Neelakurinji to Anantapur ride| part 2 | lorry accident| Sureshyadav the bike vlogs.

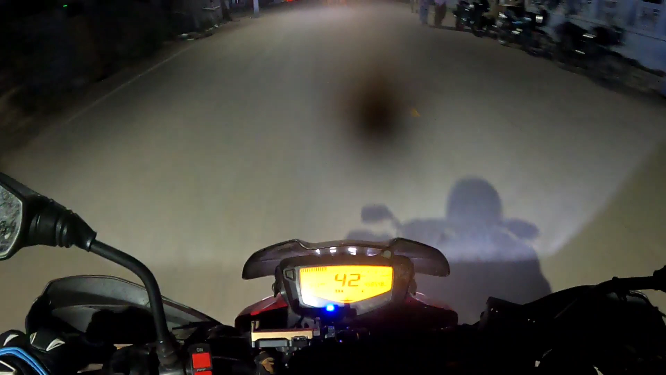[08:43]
నిన్నొచ్చేసి పర్సనల్ నా పని మీద మా వాళ్ళు ఇంట్లో స్టే చేయాల్సి వచ్చింది, అందుకని నెక్స్ట్ మార్నింగ్ ఇది. ఇప్పుడు ఫైనల్లీ ఉరవకొండకు రీచ్ అయినాము.
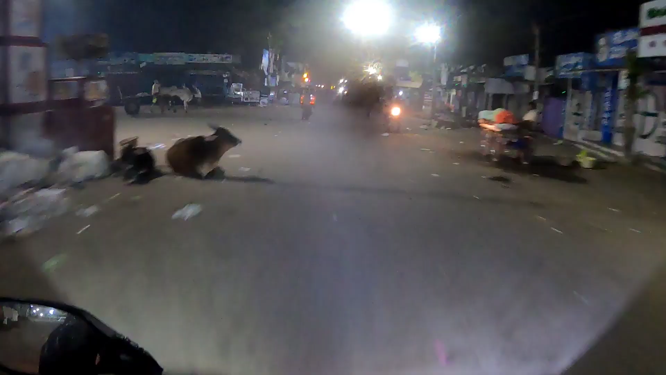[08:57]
ఇది చూడండి గైస్, ఉరవకొండ 2:00. ఇదే మెయిన్ సర్కిల్ ఉరవకొండకి.
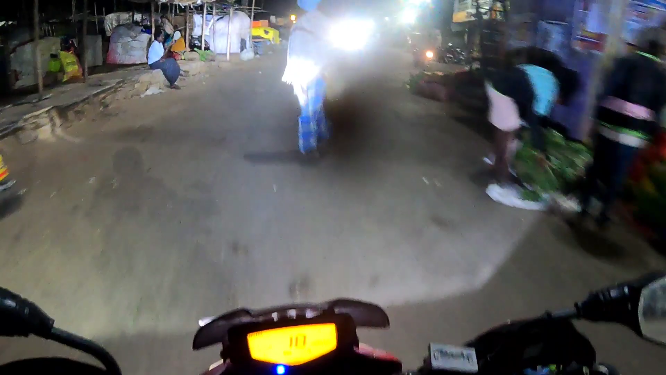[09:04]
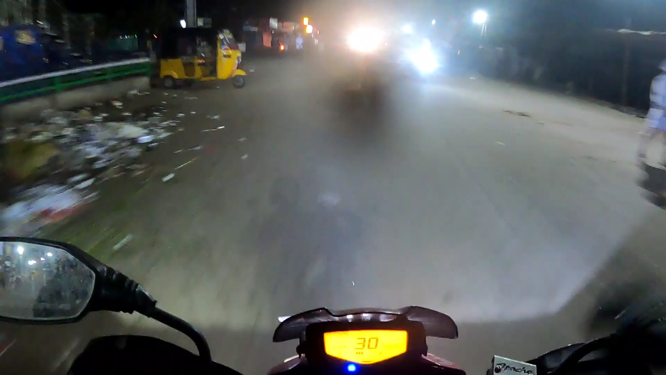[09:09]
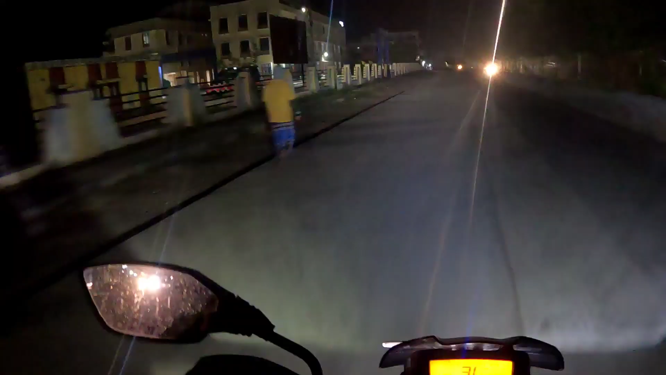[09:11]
ఇదే గైస్ ఉరవకొండ గవర్నమెంట్ హాస్పిటల్, రీసెంట్గా కట్టినారు ఇది, పెద్దగానే ఉంది హాస్పిటల్. నా తెలిసి 200 పడకాసో 500 పడకలో.
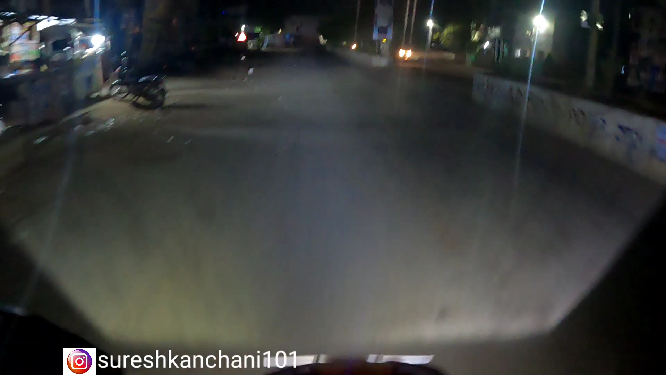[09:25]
ఇది వచ్చేసి పోలీస్ స్టేషన్, రోకొండ పోలీస్ స్టేషన్.
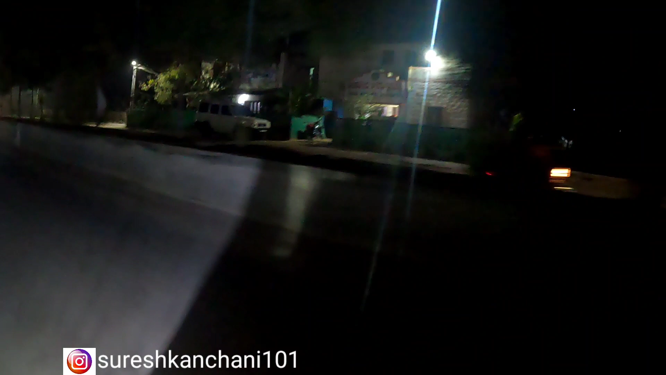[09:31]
రోకొండకు వచ్చేసి ఇదే మెయిన్ రోడ్డు, సింగిల్ రోడ్డు. ఇంకా ఇంతకుముందు 2:00 దగ్గర రైట్ సైడ్ నుంచి చూడు, అదొక మెయిన్ రోడ్డు. అంతే ఉండేది ఉరవకుండా.
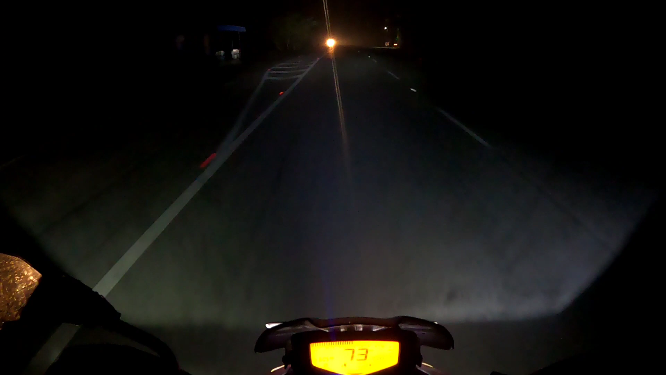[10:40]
చూడండి గైస్ దీని లైట్ వ్యూ ఎలా కనపడుతుందో. ఎవరన్నా అనంతపూర్ వాళ్ళు ఈ వీడియో చూస్తే, ఈ లైట్ వ్యూ నచ్చితే, మీకు వేళ నచ్చితే బాంబే ఎలక్ట్రిక్స్లో దొరుకుతుంది ఈ లైట్ హెడ్ ల్యాంప్.